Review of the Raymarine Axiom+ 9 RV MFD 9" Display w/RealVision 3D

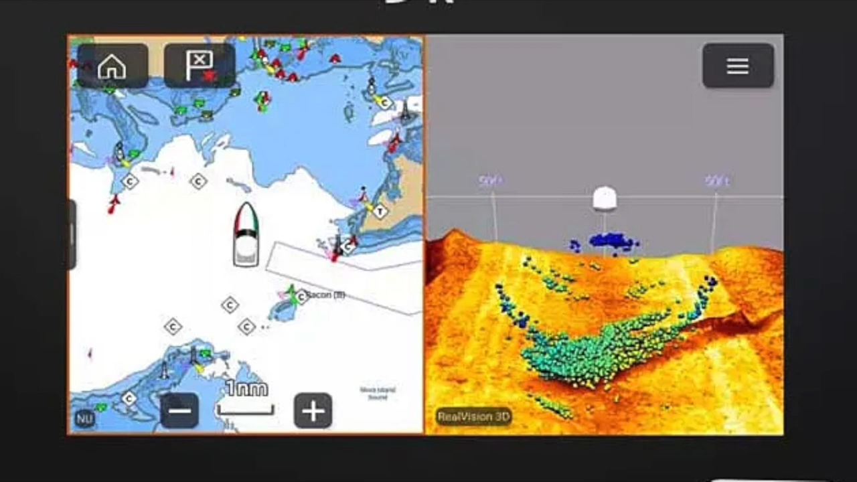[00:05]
Raymarine Axiom Plus 9RV multifunction 9-inch display with integrated RealVision 3D sonar.
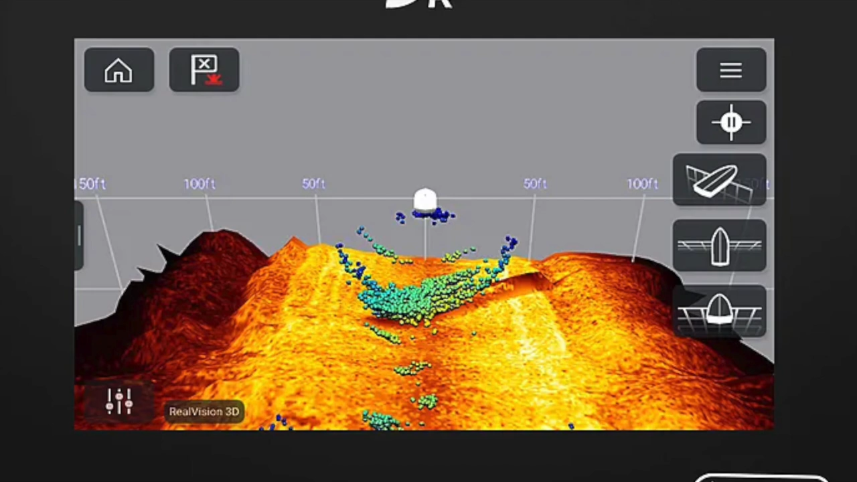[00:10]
Amazing! Look at the images this machine can create.
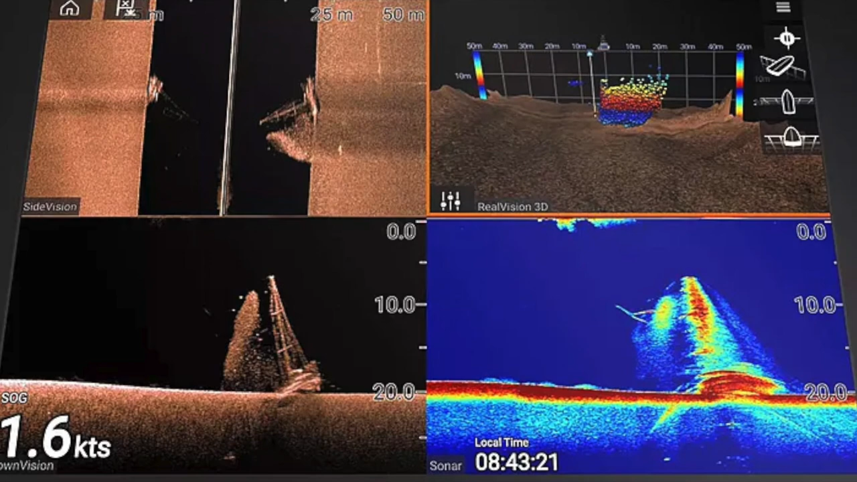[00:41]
Here you see spotting a wreck on the bottom, a sailboat. If you're a yachter, you need this. Buy it now.